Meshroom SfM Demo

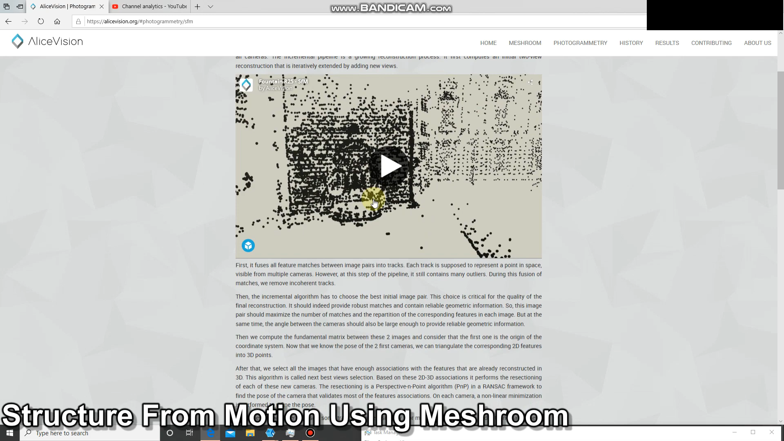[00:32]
do so feel free to read that so what i've done
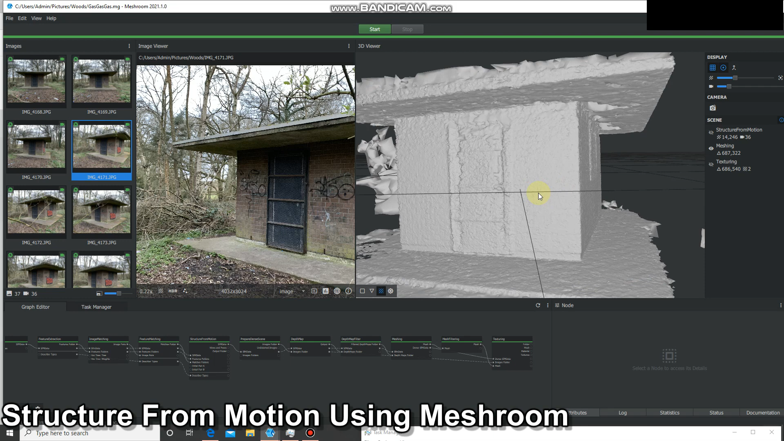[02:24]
uh so there's a little model for you and then finally it's textured that so if anyone's done any 3d modeling before um perhaps if you've used a bit of software like uh city engine or sketchup